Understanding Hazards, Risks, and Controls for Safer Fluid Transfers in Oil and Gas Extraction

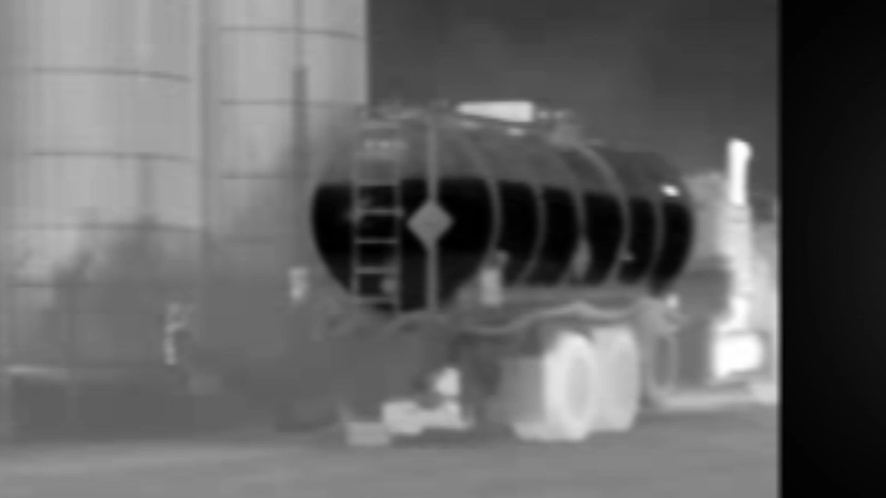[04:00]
Here, an infrared camera allows us to see a gas and vapor plume, which is otherwise invisible to workers. This worker is offloading tanks at a well site, and he is engulfed in the vapor plume because he did not run a vent line from the truck. This worker was exposed to a fire and explosion hazard, a toxic gas hazard,
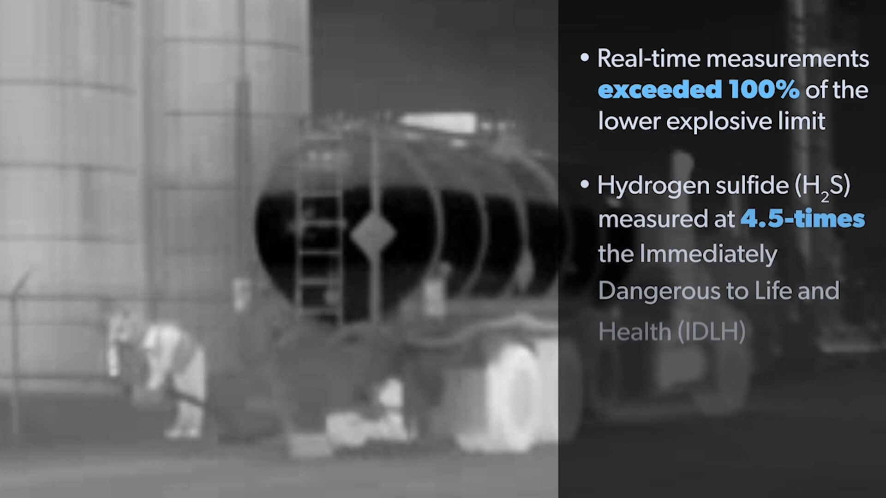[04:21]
and an oxygen deficiency hazard. These exposures can affect his eyes, lungs, central nervous system, and can cause his heart to have abnormal rhythms,